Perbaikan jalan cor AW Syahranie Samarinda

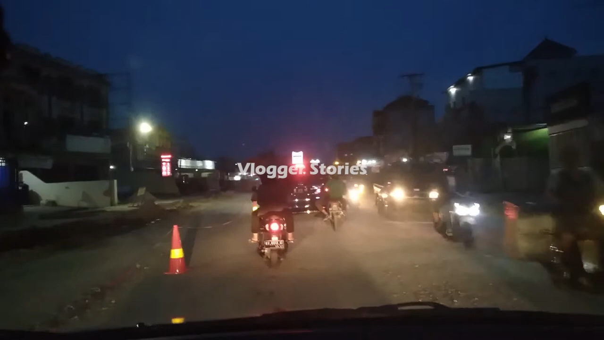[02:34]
Mulai dipasang kon ya teman-teman. Saat ini waktu maghrib teman-teman, sebelum maghrib sih sebenarnya, jam 6 ya, jam 6 sore.
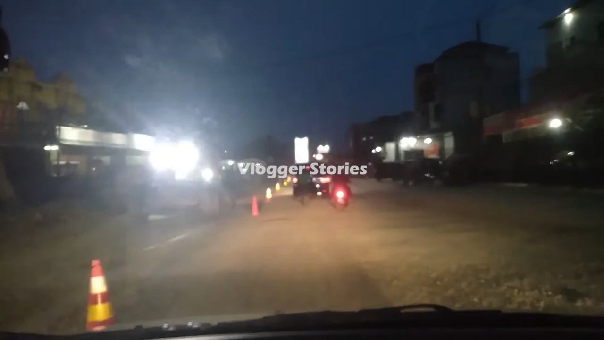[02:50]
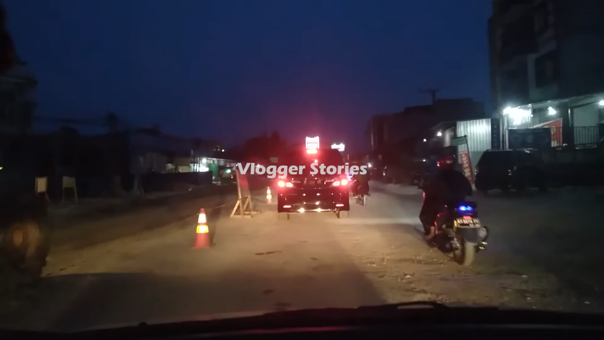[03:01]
Ini di sebelah kiri jalan
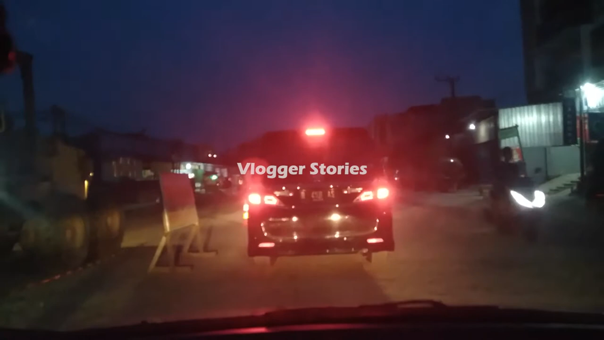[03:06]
masih diratakan ya jalannya ya, jadi macet, jadi kelihatannya malam-malam pun mereka lemburin kerja. Terima kasih kepada pemerintah atas segala daya dan upayanya
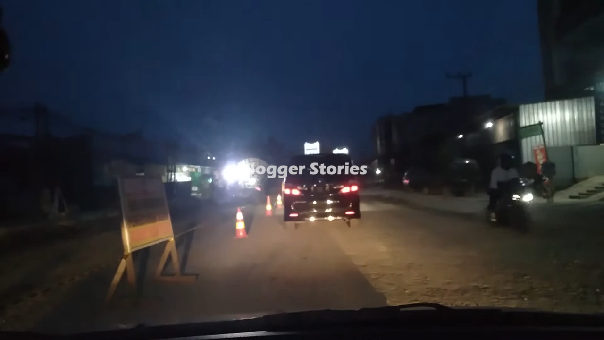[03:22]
mengatasi banjir di seluruh wilayah Kota Samarinda. Ini kalau banjir parah di sini memang parah banget teman-teman. Motor dan mobil nggak bisa lewat karena saking dalamnya.
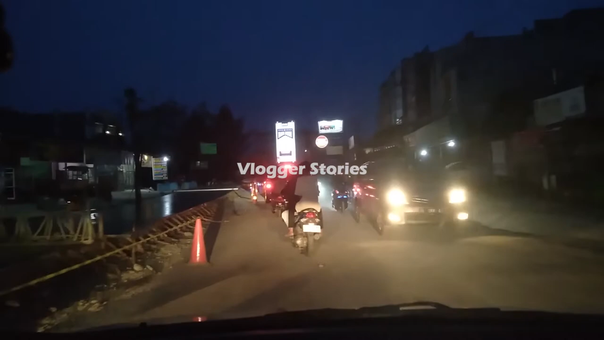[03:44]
Jadi mungkin ini upaya dari pemerintah untuk menanggulangi dan mencari solusi atas banjir yang melanda di daerah ini kalau pas hujan terus.
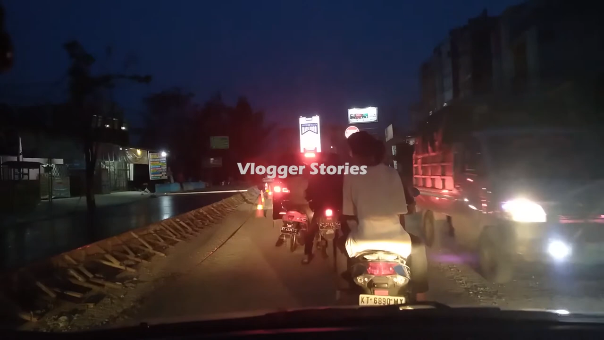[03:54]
Terima kasih kepada pemerintah. Semoga Allah berikan balasan terbaik. Ini yang sebelah kiri udah dicor ya teman-teman. Tinggi itu sekitar 30 cm kelihatannya ada. Masih basah tuh.
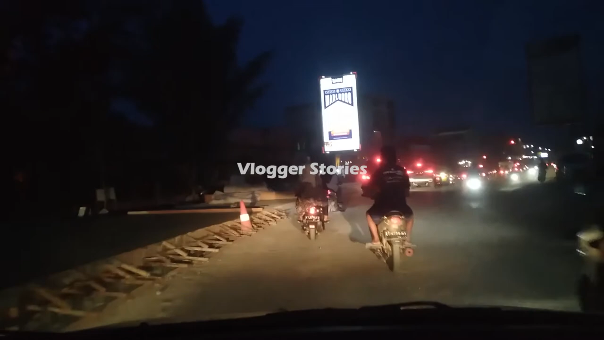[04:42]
Yang mendekati ke arah simpang 4 udah dicor sebelumnya, sudah mulai kering.
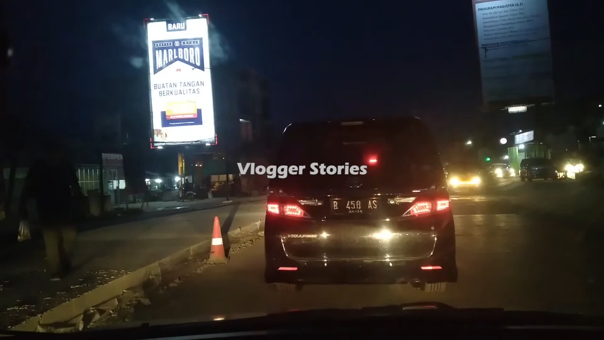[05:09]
Di depan sudah simpang 4 Sempaja, teman-teman.
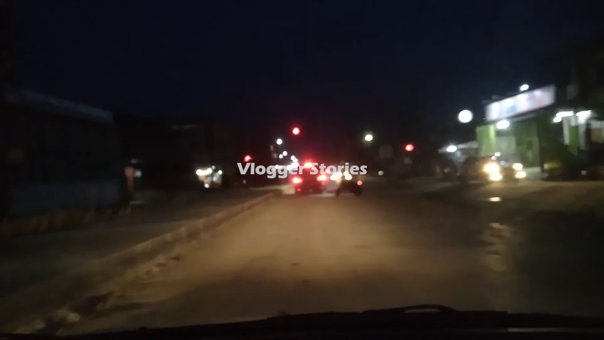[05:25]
Yang ke kanan menuju Jalan Wahid Hasyim 1, yang lurus menuju ke Jalan PM Nur,
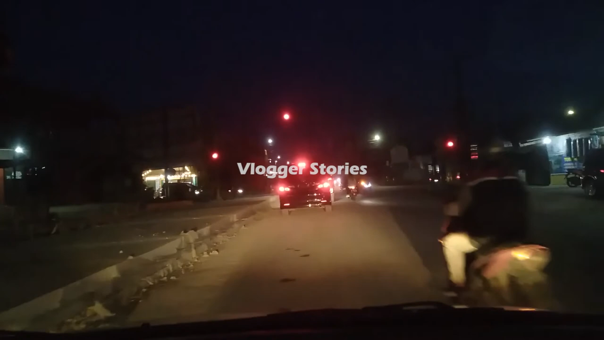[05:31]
dan yang ke kiri menuju ke Jalan Wahid Hasyim 2. Demikian video ini. Terima kasih telah menonton video ini. Sampai jumpa pada video berikutnya.